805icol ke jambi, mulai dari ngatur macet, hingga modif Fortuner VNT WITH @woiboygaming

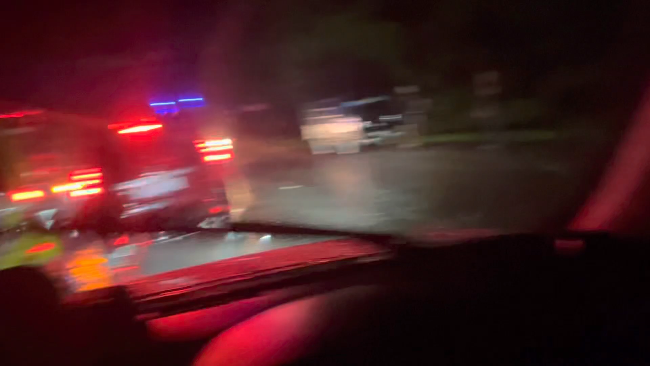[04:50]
Ya guys, kami lagi terperangkap macet panjang kali guys. Jadi dari tadi tuh gak ada yang gerak kan? Jadi tak ada yang gerak dari tadi nih. Kalau turun-turun ada mobil.
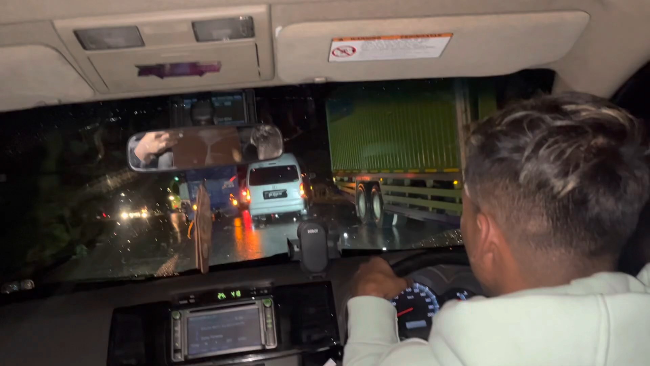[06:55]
Iya, udah jauh banget lagi. Tuh ada Zikra. Ini benar-benar ada berapa kilo nih?